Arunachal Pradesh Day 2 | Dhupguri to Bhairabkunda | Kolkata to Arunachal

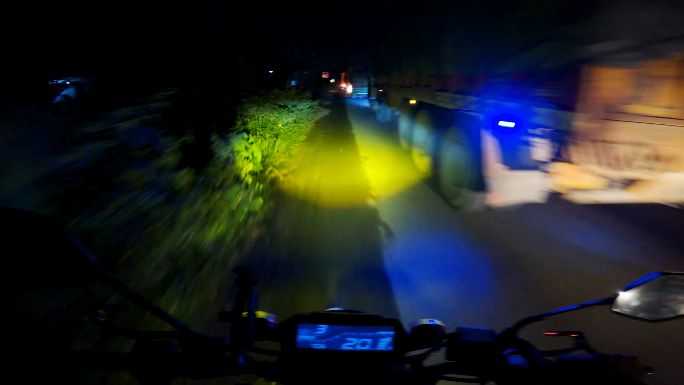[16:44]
ओके गाइस, सो यहाँ पे बहुत बड़ा एक जैम हुआ है, आई मीन ट्रैफिक जैम. सो इसीलिए मैं कैसे भी करके एकदम लेफ्ट हैंड साइड से कैसे भी करके खुद को निकल रहा हूँ. लेट्स सी ऐसा कितना देर तक चलता रहेगा. मेन रोड पे उठ ही नहीं पा रहा हूँ. लेट्स सी क्या होता है.
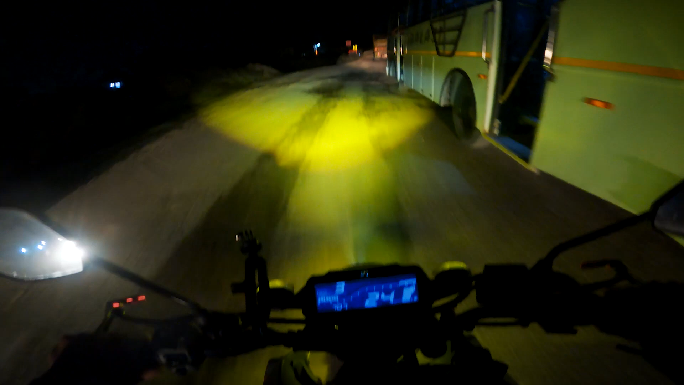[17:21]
यहाँ का रास्ता भी यार बहुत ख़राब है. लेट्स सी. एंड बहुत ज़्यादा ये है डस्ट, बहुत ज़्यादा है.
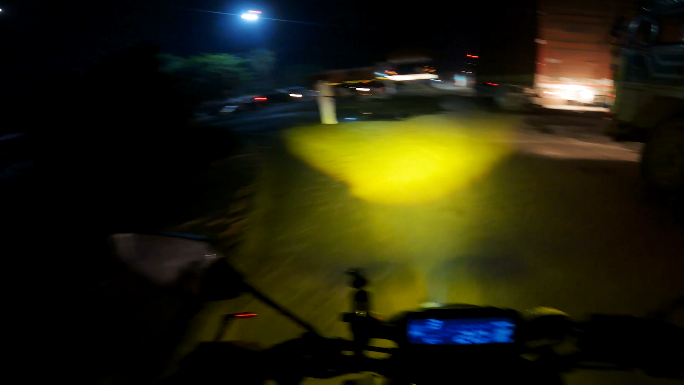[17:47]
ओके, इधर से इधर ही जाना पड़ेगा. ओके,
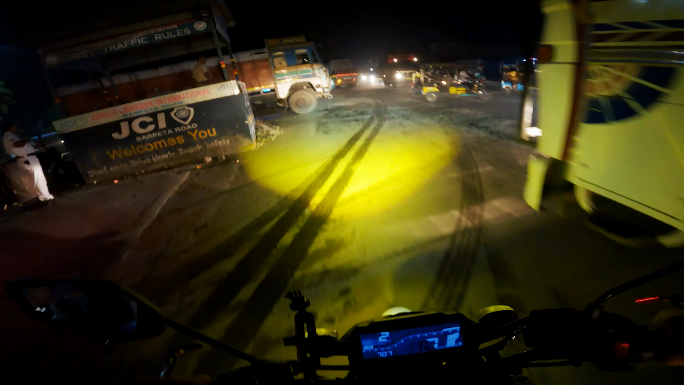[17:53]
एंड आई डोंट नो वेयर आर माई फ्रेंड्स. लेट्स सी. ओह गॉड मैन, ठीक है मिल लेंगे सामने जाके एक बार.
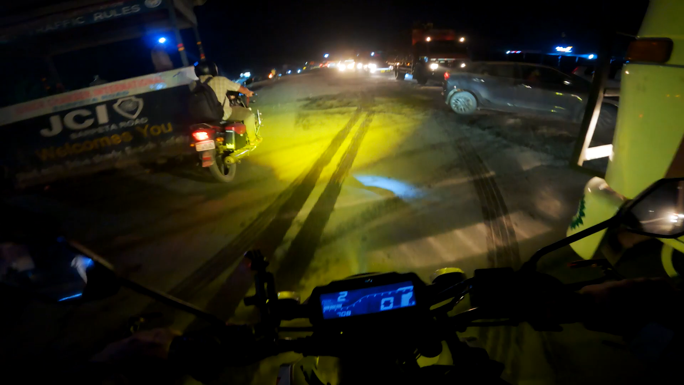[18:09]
आई GPS चेक कर लेंगे थोड़ा सा और चलने के बाद. मुझे लगता है कि दिस इज़ अ मेन रोड. ओके, एंड हाँ, ये मानस वाइल्ड लाइफ सेंचुरी जो है ना, तो उसके बहुत ही पास है हम लोग. करीब यहाँ से 22 किलोमीटर्स के आसपास साइन बोर्ड था. ओके, नहीं GPS एक बार चेक कर लेता हूँ.
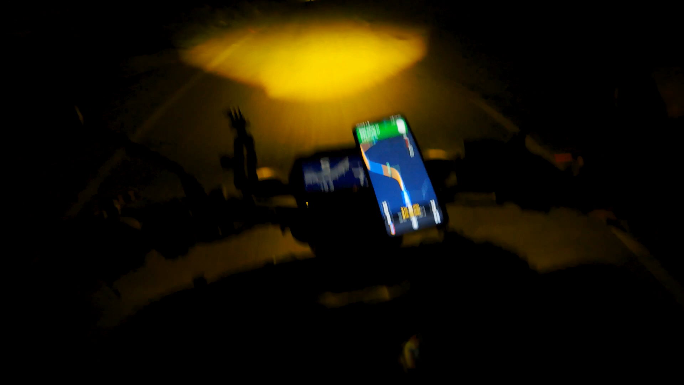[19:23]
ठीक है, सो राइट नाउ वी आर राइडिंग टुगेदर एंड स्टिल नाउ वी हैव टू कवर 135 किलोमीटर्स इन ऑल टोटल. एंड टाइम दिखा रहा है 11:58 PM.
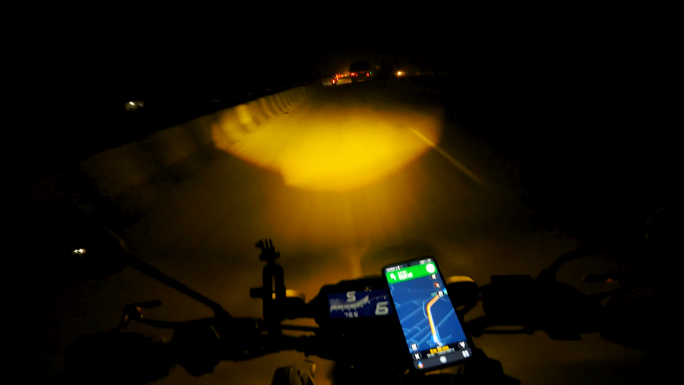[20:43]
सो दैट्स अ प्रॉब्लम आई गेस. एंड बिकॉज ऑफ दिस ट्रक्स वी आर लूजिंग आवर कोऑर्डिनेशन विद ईच अदर. ओके आई बात समझ में. ओह माय गॉड देखा गड्ढा देखा भैया. या शाम का गड्ढा ये ऐसा होता है ना पिछवाड़ा सुन हो जाता है. अरे मिक्स की माँ का.